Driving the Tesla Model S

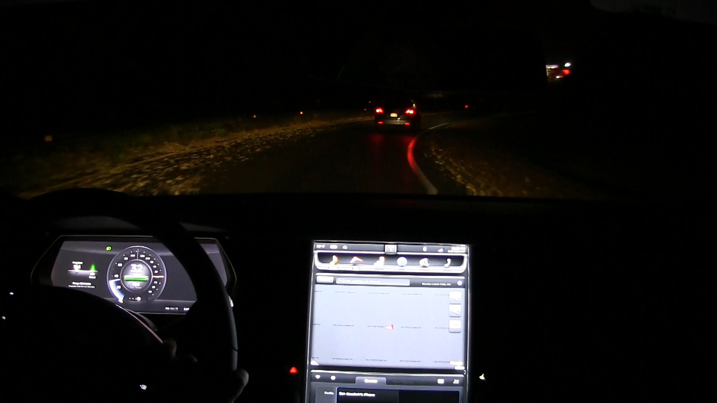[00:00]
So, I'm noticing my Google Maps over here isn't updating, although the tiles, the unpainted tiles are moving, so the GPS is working, and I'm noticing I, while I have signal strength over here,
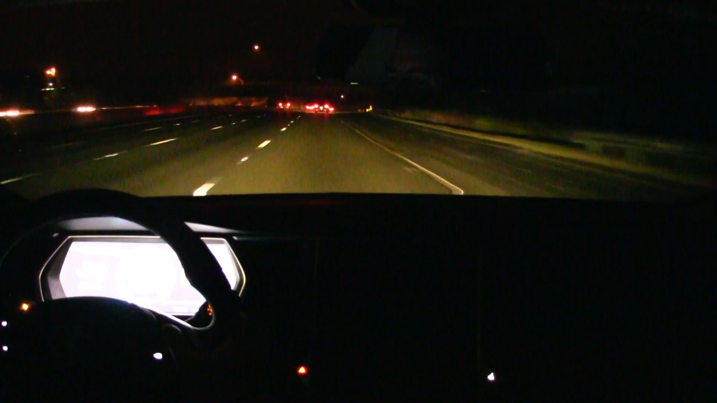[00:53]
Cheesecake Factory, here we go, not really in the direction I'm going to head in, but now that I've entered a destination, you'll see my turn-by-turn shows up here.
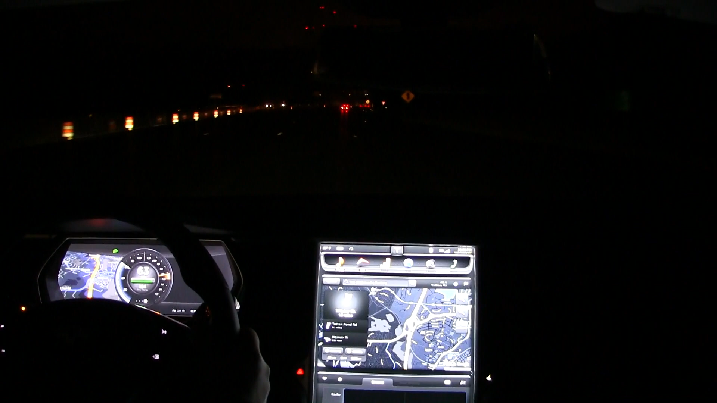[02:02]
In two miles, at exit number 27, Fort Town Street, take the ramp right. Now, if I set this, and I tap, you'll see the white marker moves up, goes up, now it's right at my speed, and I'm in cruise control. I'm going to go ahead and actually cancel the GPS here, I think that'll give you a good enough idea, just so it's not interrupting me. Simple tap.
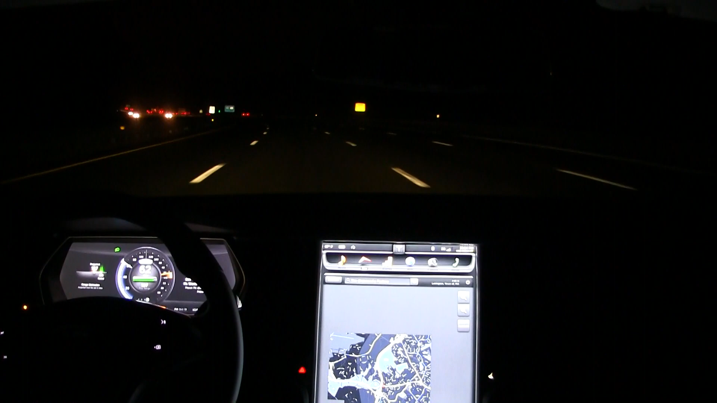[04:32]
If you're watching my, my range over here, you'll, you'll, you'll, you'll, you'll, you'll, you'll, you'll notice that my projected range is,
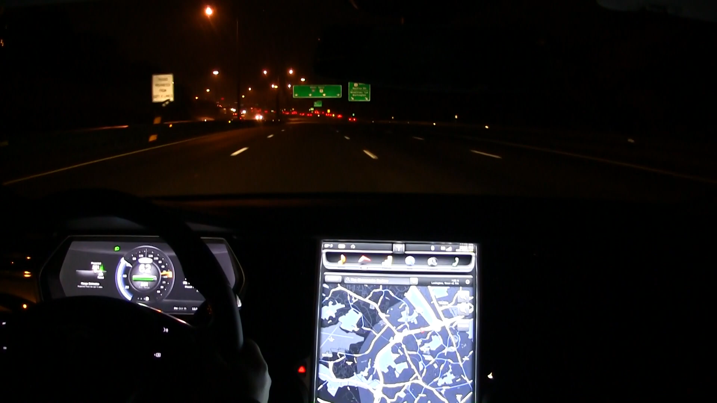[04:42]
rapidly, uh, moving away from my rated range. And that was, uh, just because we were on, uh, just on a hill. Hilly terrain gets, uh, you know, can certainly get interesting with respect to watching your projected range. Uh, this was something that took a little bit of getting used to, uh, in the Roadster, um, you know, sort of the, uh, the hills of Massachusetts, uh, you know, as you're driving on the highway.
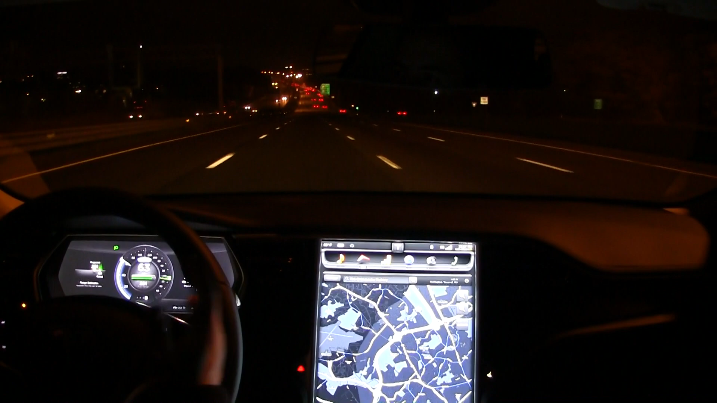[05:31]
But, uh, you know, if your, if your overall elevation change, uh, isn't, uh, significant, uh, then, uh, that number tends to, you know, we'll tend to, you know, we'll tend to dial back in, you know, so we're now on a big downhill, uh, slope, and, uh, we're actually doing regen right now, uh, down, uh, the highway, so, um, you know, the, the averaging out and the combination of those two things, um, help, help sort of stabilize your range, but it, but it, but it might look funny on your, uh, on your screen here, so, good to, good to get used to, sort of, practice that, um,
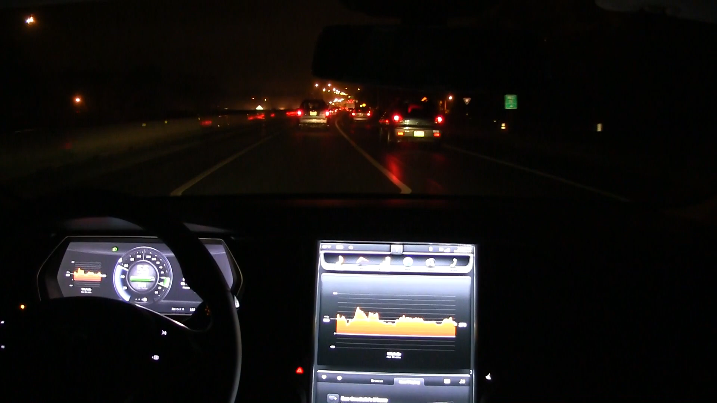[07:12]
I put my foot onto the accelerator and pushed it down, uh, a little bit, uh, ahead of that, um, in preparation for that, because when you do cancel, uh, cruise control, you're, uh, you're, you're going to relatively quickly, but not nearly as abruptly as the roadster, uh, uh, go into full region, uh, and slow down, uh, perhaps, uh, and probably most likely more than, uh, you, uh, than you would want to.